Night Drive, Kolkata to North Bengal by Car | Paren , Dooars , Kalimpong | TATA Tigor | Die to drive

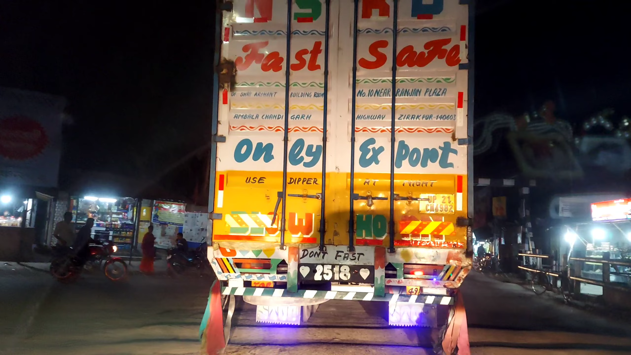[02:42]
এখন সময় হচ্ছে গড়িতে 9:30, আর আমরা এখন মধ্যে এসেছি মোট 82 কিলোমিটার বাড়ি থেকে।
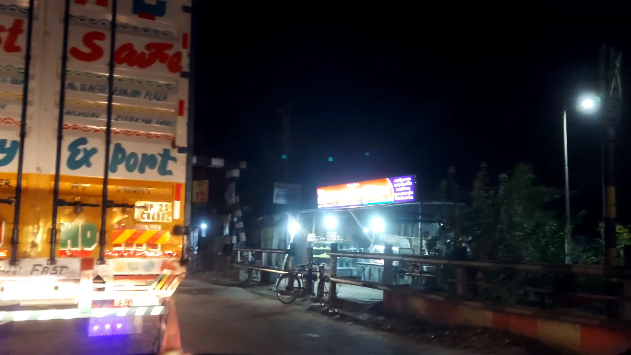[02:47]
এখন গৌরাঙ্গ সেতু ক্রস করছি, নবদ্বীপের গৌরাঙ্গ সেতু।
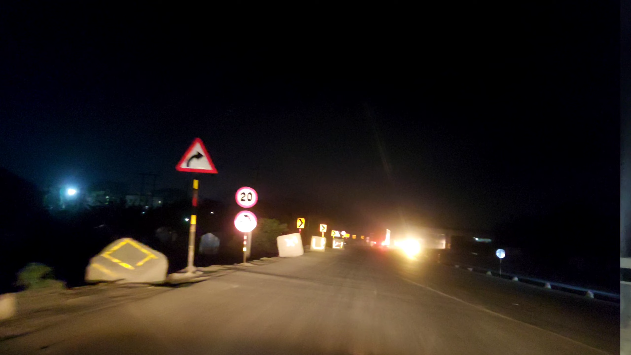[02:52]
আমরা কৃষ্ণনগরে পৌঁছে গেছি আর আমরা NH12 ধরে নিলাম। এখন আমাদের ডেস্টিনেশনে পৌঁছতে এখনও 11:36 বাকি।
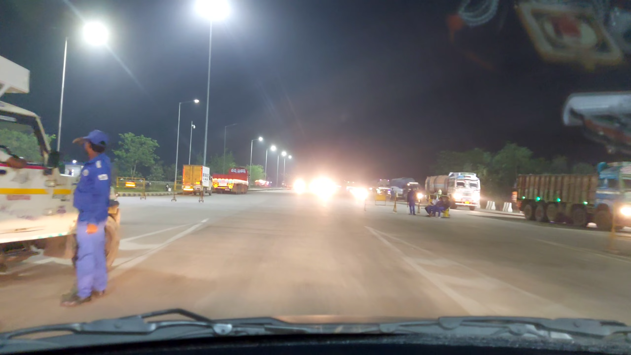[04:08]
টোলে কত টাকা কাটলো তো আমরা সেটা কিন্তু তোমাদের স্ক্রিনে শেয়ার করে দেবো। এই ট্রিপের সব ডিটেলস কিন্তু ডেসক্রিপশনে রয়েছে।
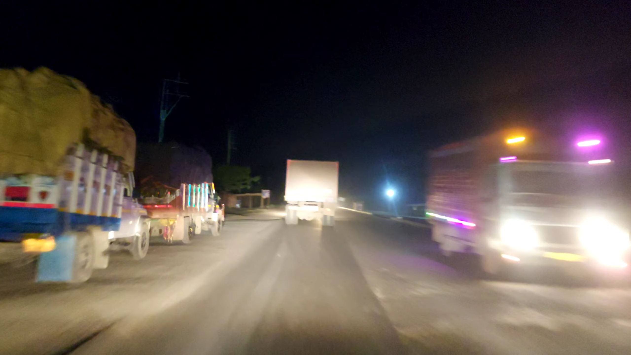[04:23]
তো সবাই কিন্তু ডেসক্রিপশন চেক করতে ভুলো না। তো চলো যাওয়া যাক, আমরা যেখানে ডিনার করতে দাঁড়াবো সেখানে আবার দেখা হবে। আচ্ছা, আমরা এখন মুর্শিদাবাদ বাইপাসের উপর দিয়ে যাচ্ছি।
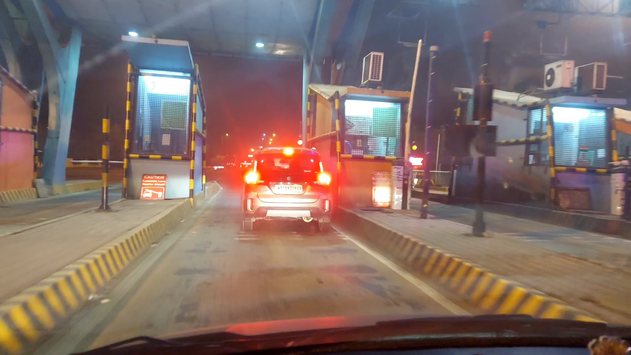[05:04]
আর এই টোলে কত টাকা লেগেছে সেটা কিন্তু আমরা স্ক্রিনে মেনশন করে দিয়েছি, তোমরা দেখতেই পাচ্ছ,
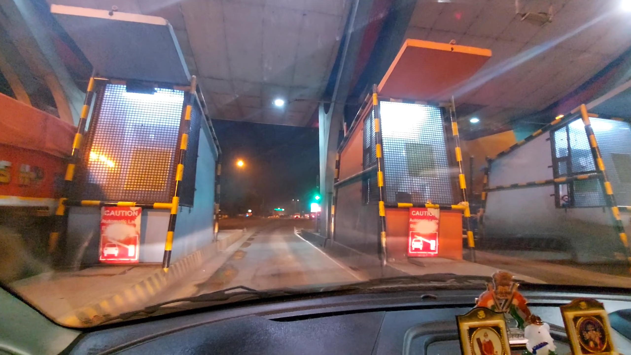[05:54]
আমরা এখন ক্রস করছি আমাদের 3 নম্বর টোল।
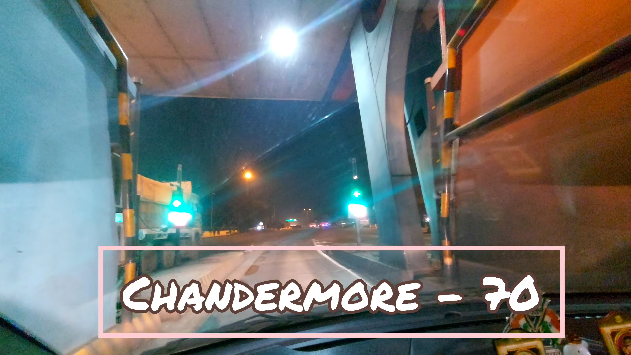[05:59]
আমরা প্রায় ফারাক্কার কাছাকাছি চলে এসেছি, তো চলো যাওয়া যাক।
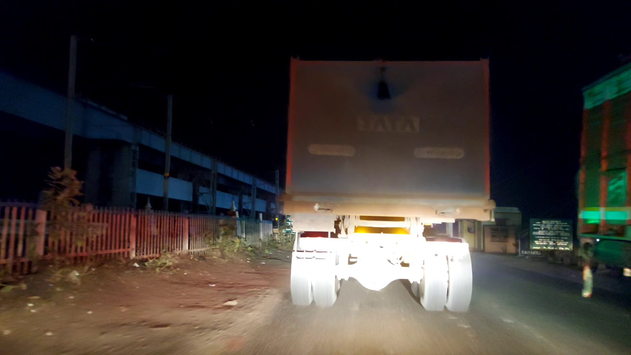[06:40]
নেক্সট আপনাদের বলে রাখি ফারাক্কা ব্রিজের জ্যাম সম্বন্ধে।
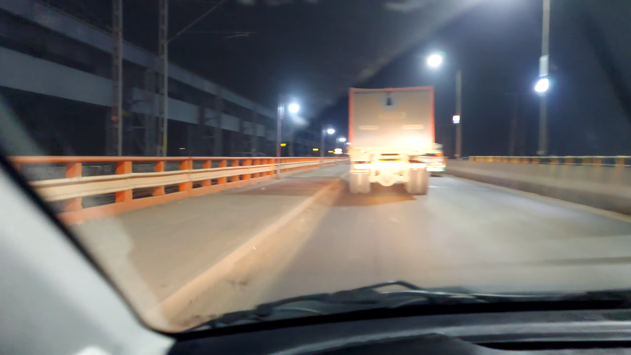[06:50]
অনেকেই খুব কৌতূহলী থাকে যে ফারাক্কা ব্রিজে কতটা কী জ্যাম থাকে।
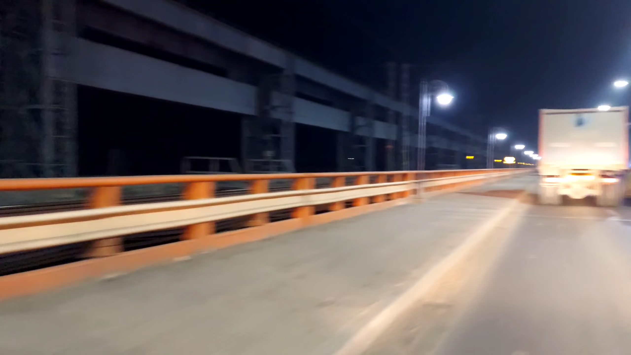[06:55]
তো আপনারা ভিডিওতে দেখতে পাচ্ছেন যে ফারাক্কা ব্রিজ যখন আমরা ক্রস করছিলাম সেটা বোধহয় অ্যাপ্রক্সিমেটলি রাত্রি 12টা বা 1টা ওই সময় আমরা ক্রস করছিলাম।
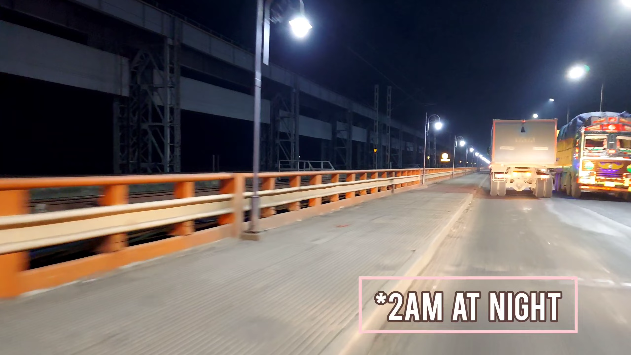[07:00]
ওই সময় গাড়ি স্লো মুভিং ছিল, মানে 30-35 স্পিডে আমরা মুভ করতে পারছিলাম, কিন্তু জ্যামড একদমই ছিল না। তো এটা আমরা খুবই ভাগ্যবান ছিলাম যে আমরা জ্যাম পাইনি। তো এই ছিল ফারাক্কা ব্রিজের রোড কন্ডিশন।
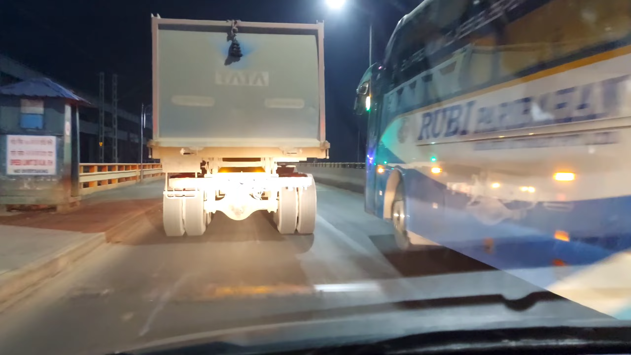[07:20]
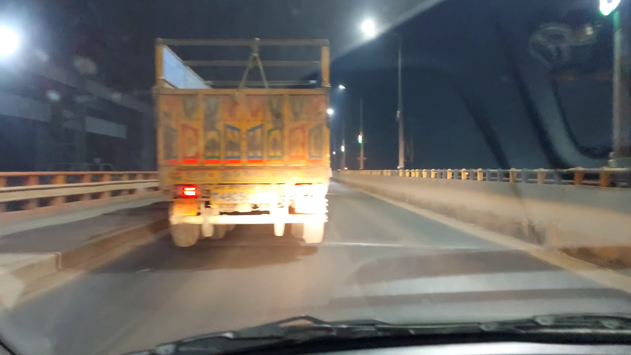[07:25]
তো আমরা এখন আমাদের 4 নম্বর টোল ক্রস করছি, ফারাক্কা রায়গঞ্জ হাইওয়ে লিমিটেড।
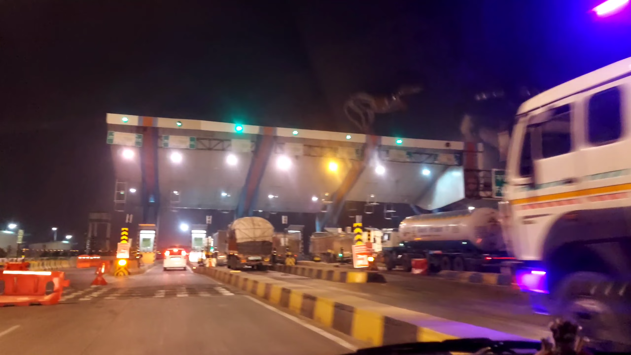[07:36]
এটা মানে মেইনলি মানে হচ্ছে ফারাক্কা রায়গঞ্জেরই টোল।
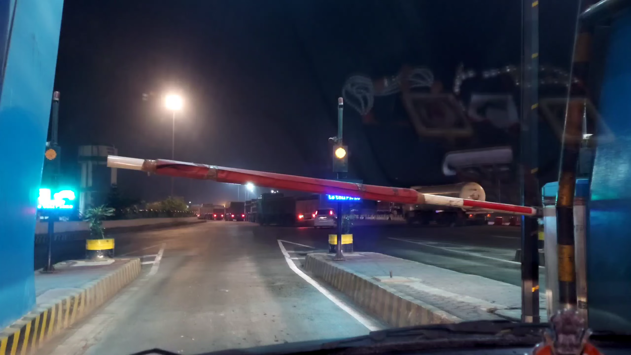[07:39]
টোল প্রাইস কিন্তু স্ক্রিনে তোমরা দেখতেই পাচ্ছ, প্লাস ডেসক্রিপশনেও দেওয়া আছে।
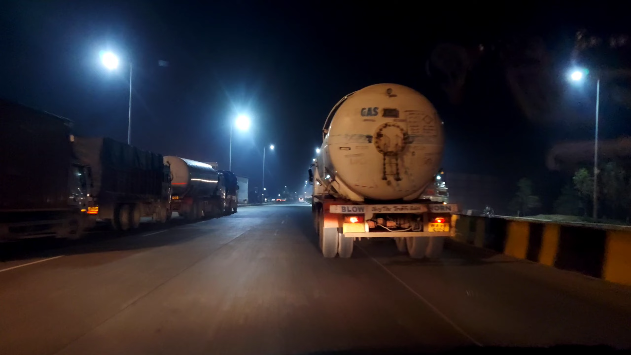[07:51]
এখন ঘড়িতে বাজে 2:50, আমরা এই জাস্ট মালদা বাইপাস ধরলাম। এখনো আমাদের ডেস্টিনেশনে পৌঁছতে 7 ঘন্টা 12 মিনিট দেখাচ্ছে। আমরা আর মাঝখানে কোথাও দাঁড়াই, আর কোনো ইনফরমেশন দিতে হলে আমরা দিয়ে দিচ্ছি। তো এখন ঘড়িতে বাজে 3:11, আর আমরা ক্রস করছি আমাদের 5 নম্বর টোলটা।
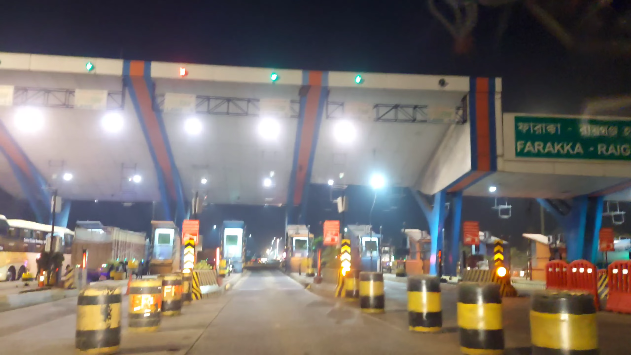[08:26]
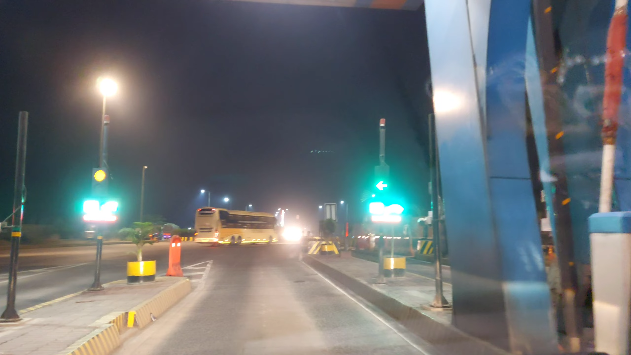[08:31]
আমরা কিন্তু আমাদের 6 নম্বর টোলের কাছাকাছি চলে এসেছি। আচ্ছা, এখন ঘড়িতে বাজে 4:15 প্রায়, 4:15।